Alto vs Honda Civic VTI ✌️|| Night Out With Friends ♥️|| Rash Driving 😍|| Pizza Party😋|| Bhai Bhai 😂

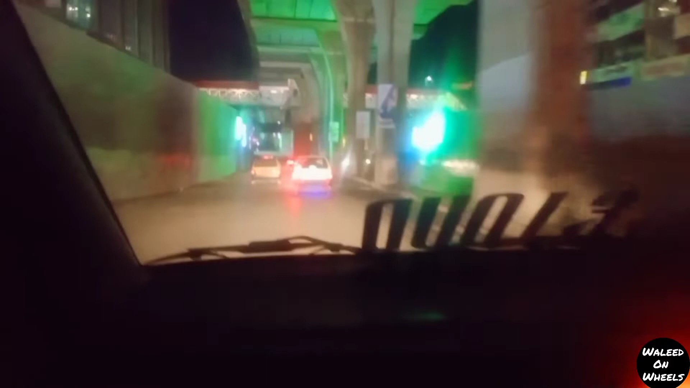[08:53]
इधर ज़रा ब्रेक मारनी पड़ेगी, इधर क्योंकि खड़ा है। आई होप ये अभी ब्रेक मारे तो साथ बराबरी पे आते हैं।